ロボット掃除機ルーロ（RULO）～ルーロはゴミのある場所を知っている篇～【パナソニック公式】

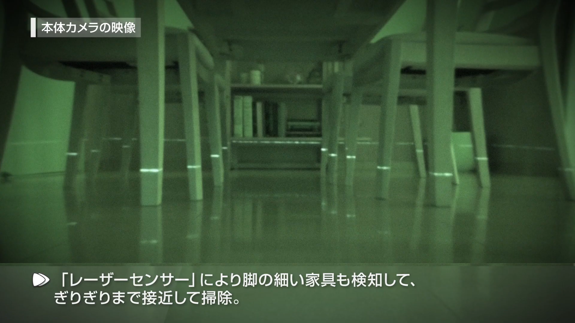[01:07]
レーザーセンサーにより足の細い家具も検知して、ギリギリまで接近して掃除、